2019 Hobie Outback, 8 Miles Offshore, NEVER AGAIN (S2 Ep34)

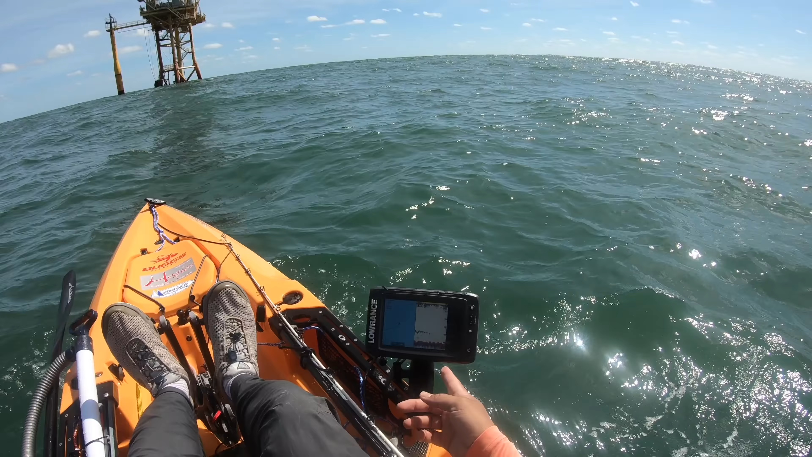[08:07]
And I'm not really getting any real big fish marks. I do see stuff what reminds me of bait and the way a bait ball would look. Hopefully as I get closer towards these, uh, pylons or the legs of this rig, uh, it'll be a little bit different.